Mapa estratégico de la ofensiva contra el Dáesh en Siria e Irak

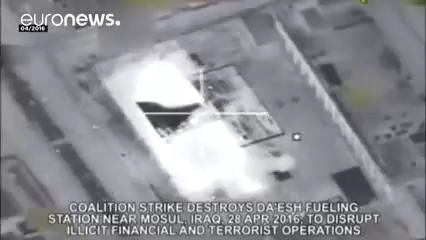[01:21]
Este vídeo muestra los bombardeos efectuados el pasado mes de abril por la coalición internacional contra un depósito de carburante del Daesh
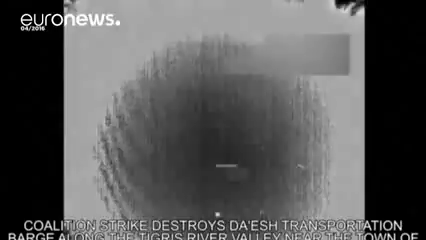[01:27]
y contra un pontón para cruzar el río Tigris cerca de Sultán Abdullah.